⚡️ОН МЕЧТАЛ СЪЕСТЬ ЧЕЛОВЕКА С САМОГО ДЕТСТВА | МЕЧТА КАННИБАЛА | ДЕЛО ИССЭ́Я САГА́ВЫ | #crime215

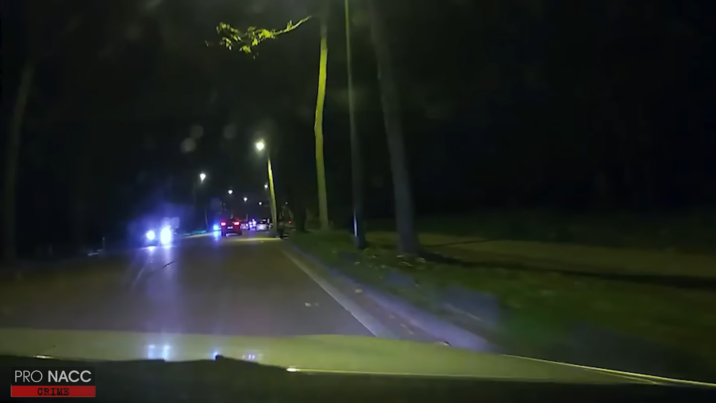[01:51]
Поймав такси, этот человек направлялся сюда, чтобы осуществить одно очень важное для него дело.
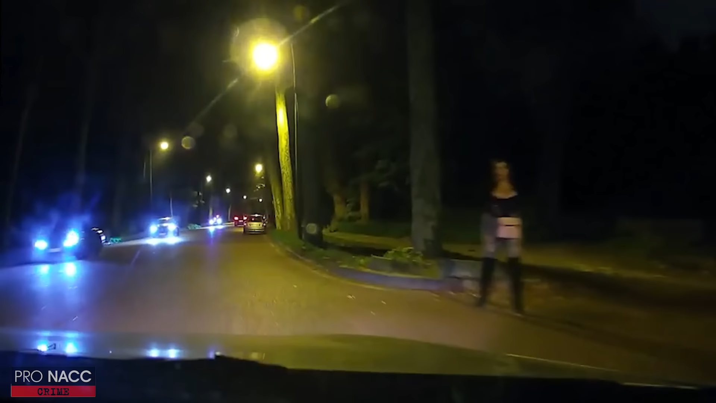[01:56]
Как только его автомобиль остановился возле парка, он поспешно покинул салон и подошел к задней части машины,